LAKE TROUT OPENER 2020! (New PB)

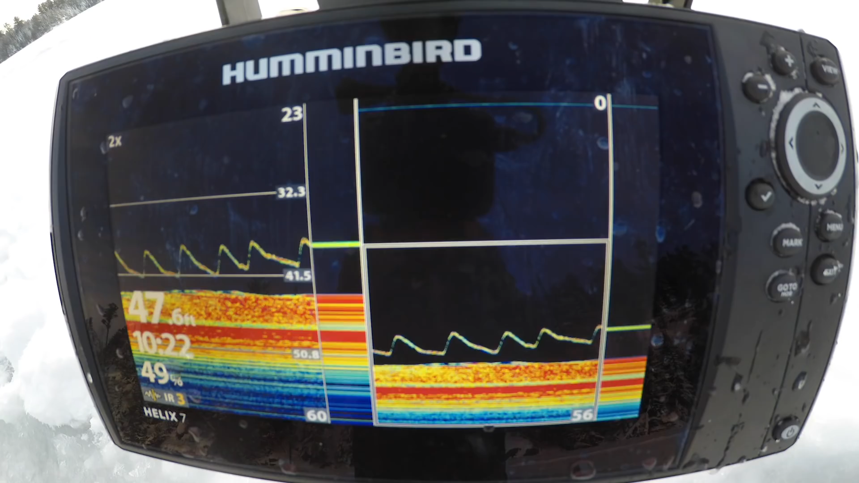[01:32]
On screen: depth 47.6 ft
Check out all this bait on the screen. You guys can see I'm in 47 feet of water. I've probably got bait in the bottom five feet of the water column. Just stacked. I'm going to keep jigging above it.
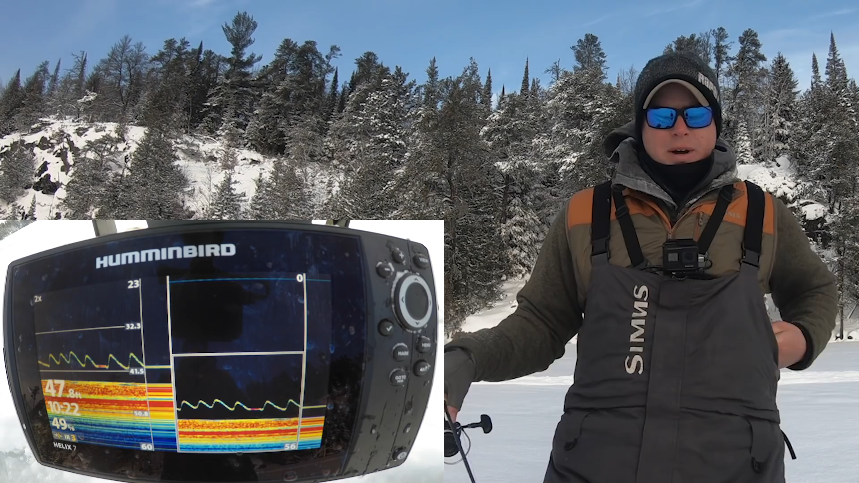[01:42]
And a lot of times those fish will just be trailing that bait. As soon as this bait ball leaves, we'll probably mark ourselves a big old trout. Here's one. Oh my God, he hit it. I missed him. He's coming back. Oh! Come on. Come back again. He's coming, he's coming, he's coming. Yeah, yeah, yeah. Oh!
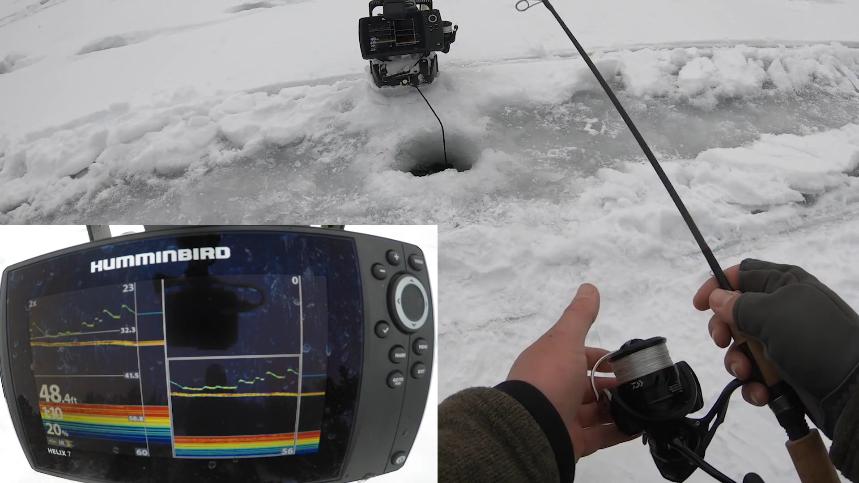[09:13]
On screen: depth 48.4 ft
See if he chases it down. Oh, he does. Did he chase or did he spook him? Definitely spooked him. That's like a last resort kind of move.
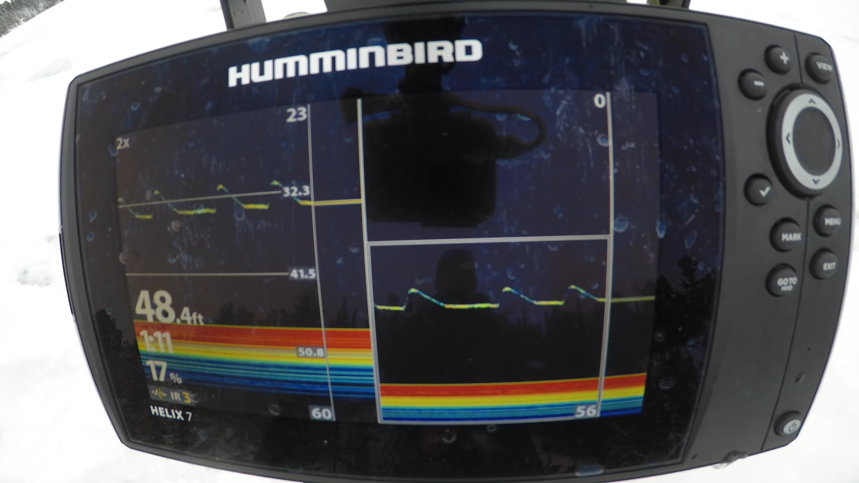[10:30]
On screen: depth 48.4 ft
That's what your electronics are for, to be able to read the attitude of that fish and try and figure out what you need to do to get a bite. And that's why I like this graph that I actually have. It shows me the history. You guys can see what I've done probably the last five seconds. And sometimes you don't see these fish come in or you can also just look at that while you're working the fish and see what they did or did not like. Instead of having to remember it instantly if that information is gone all of a sudden and you don't have any kind of history on your screen.